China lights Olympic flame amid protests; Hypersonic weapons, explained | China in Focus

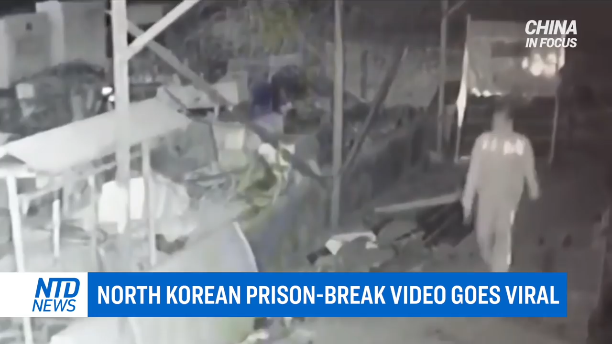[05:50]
Footage of his jailbreak is going viral on Chinese social media. The wanted man is called Zhu Xianjian. The surveillance camera captured him scaling a shed barefoot and running across the roof.